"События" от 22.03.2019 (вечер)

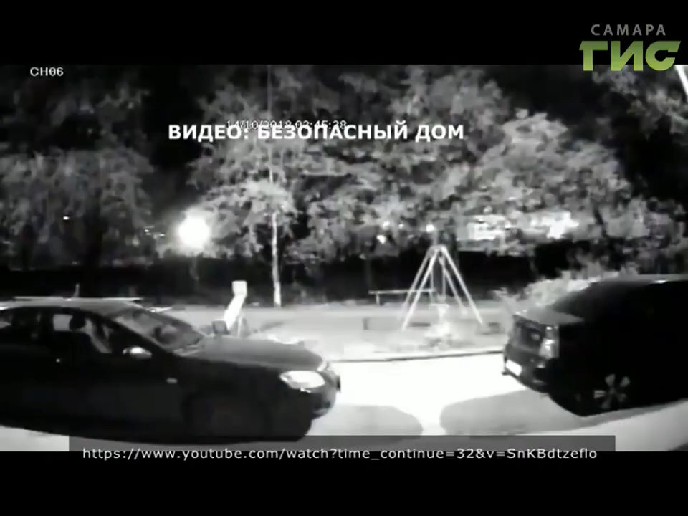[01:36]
Женщина вышла из подъезда и спустя какое-то время зашла обратно.